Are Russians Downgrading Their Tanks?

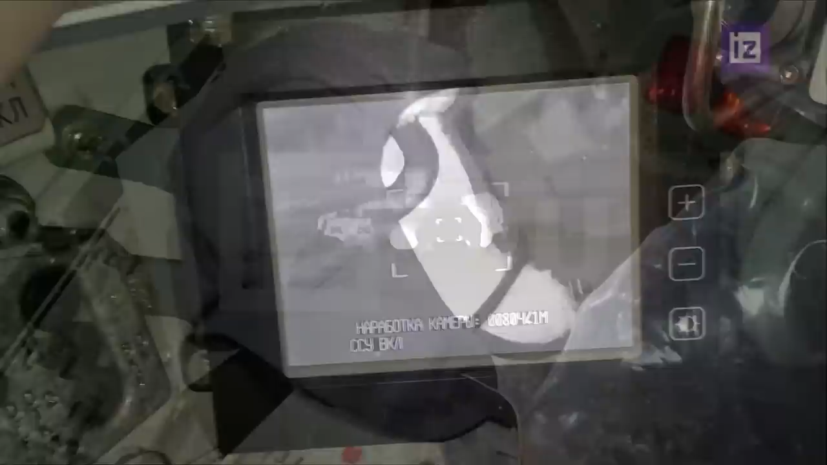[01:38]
Recognition range means that it can be recognized as a tank at 2 kilometers, but at 3 kilometers it could probably be just a white blob or something that would not be very identifiable.